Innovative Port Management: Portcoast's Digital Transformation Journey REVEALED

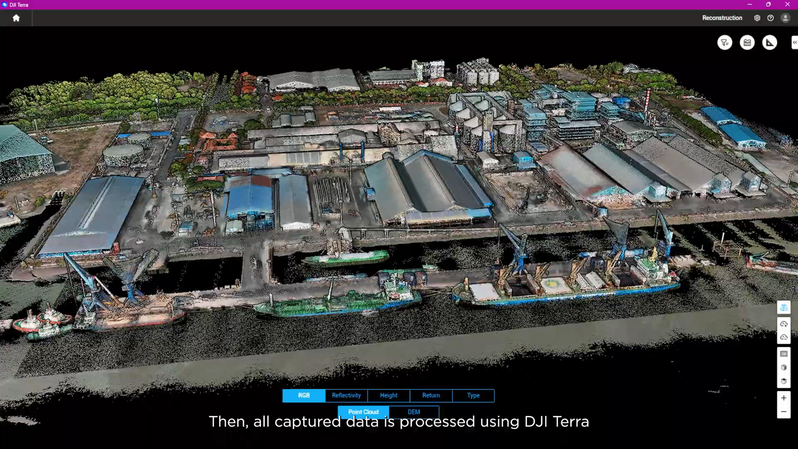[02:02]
Then, all captured data is processed using DJI Terra and
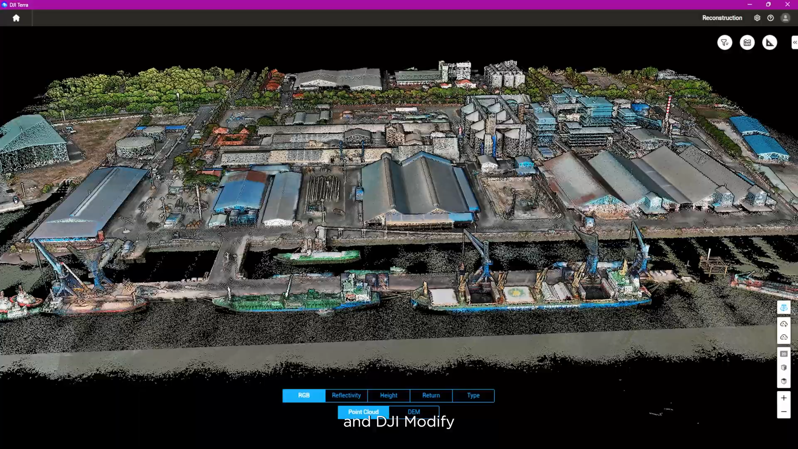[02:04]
DJI Modify to ensure quick product delivery.